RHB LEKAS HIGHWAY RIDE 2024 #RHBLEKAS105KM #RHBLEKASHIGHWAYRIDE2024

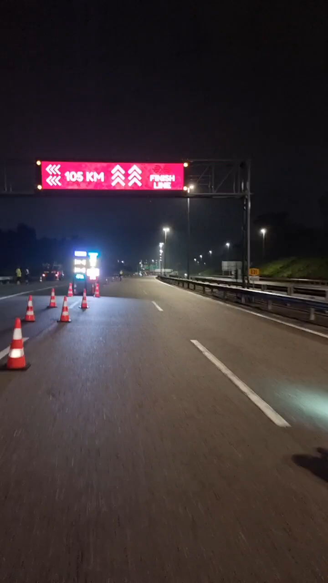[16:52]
Finish line 了 2 km to go, go, go, go!